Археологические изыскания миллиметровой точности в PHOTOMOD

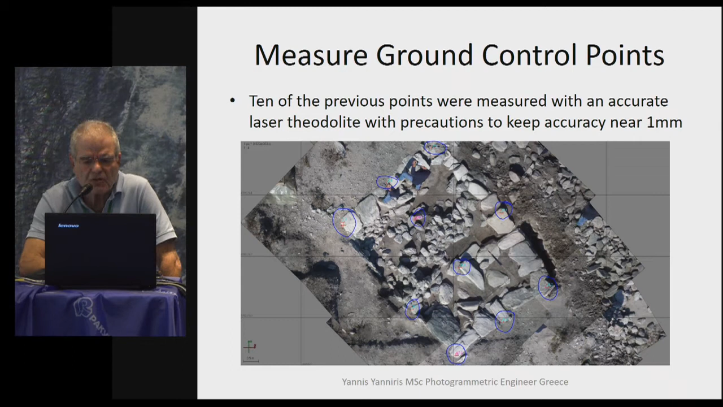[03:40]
И мы не использовали здесь GPS, мы использовали традиционную
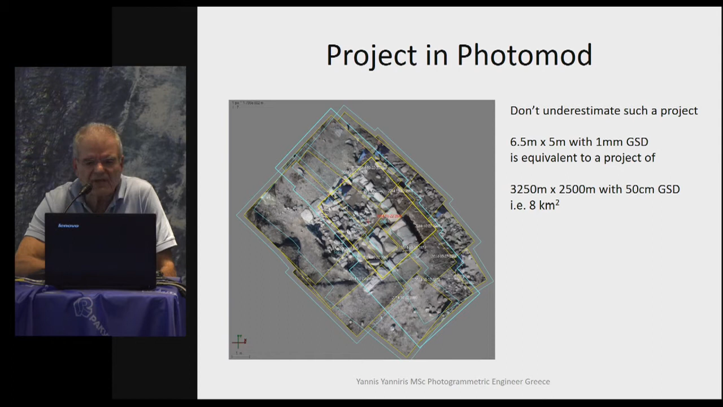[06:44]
6,5 на 5 метров с размером пикселя на местности в 1 миллиметр. Это эквивалентно 8 квадратным километрам. Мы провели аэротриангуляцию. Не знаю, видно вам или нет. РМС, средняя квадратическая ошибка 4 миллиметра по оси Z. Я думаю, на самом деле мы
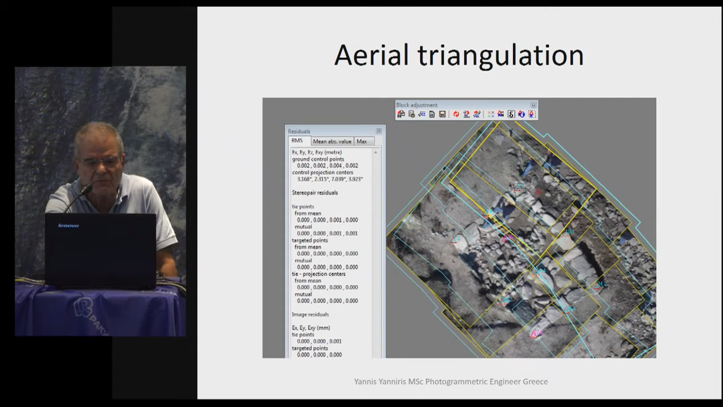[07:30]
вышли на еще более высокую точность. Просто в этом проекте у нас не была миллиметровая точность на опорных точках.
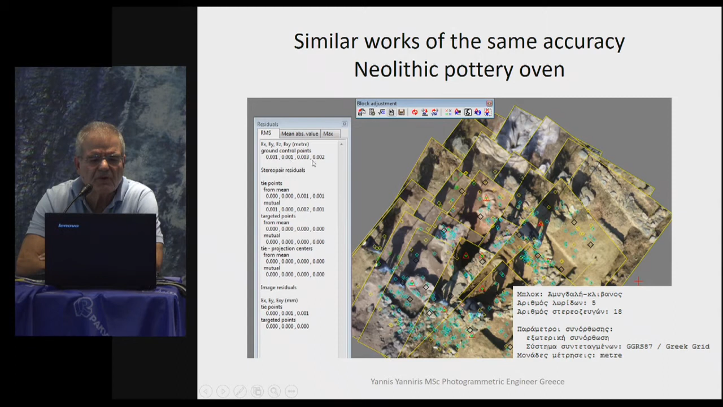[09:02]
с использованием того же метода и на другом объекте. Это была найдена печь гончарная эпохи неолита со соответствующими характеристиками. И это самый крупный объект, 45 метров, 18 полос, 243 стереопары. Приличный проект.
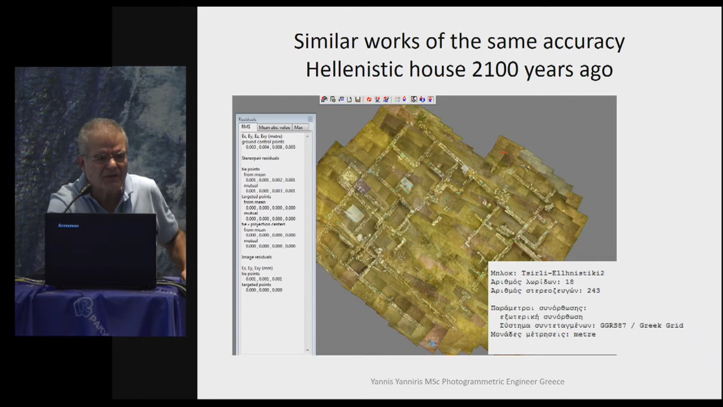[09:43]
В данном случае применять металлургию сложнее. Вам нужно использовать уже скотч или даже измерительную линейку.